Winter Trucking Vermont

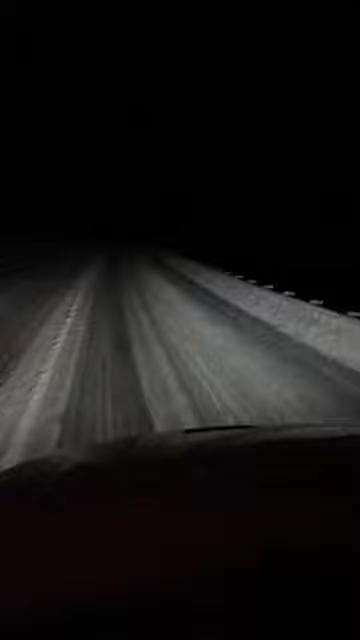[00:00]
all right this is Vermont has Brattleboro going towards 91 US 91 you can it says truck chain next next exit you